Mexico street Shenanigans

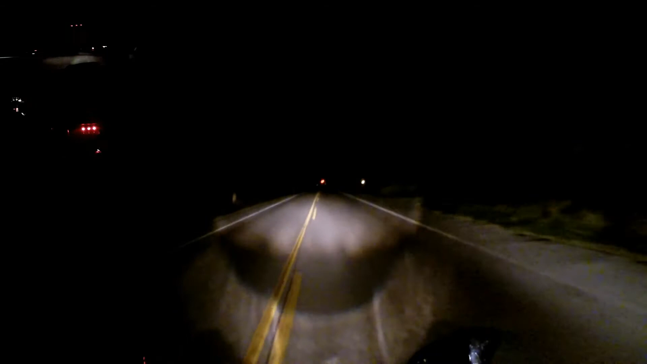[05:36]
Go just past this bridge and we'll turn around. Yeah, this should be good. Alright, I'll turn around. I'll take the left side.